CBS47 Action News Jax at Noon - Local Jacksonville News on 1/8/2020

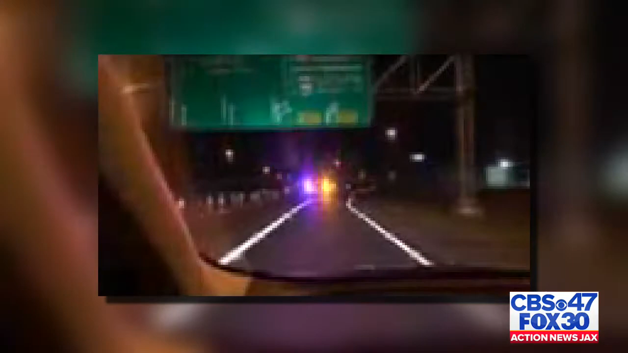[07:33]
This video from I-10 shows just how far our crews had to stay away from the scene of the crash. The Florida Highway Patrol says that a semi crossed the median and hit the family's van around 8 last night. To give you a better idea of where this exactly happened, that's right next to the Winn-Dixie warehouse off I-10.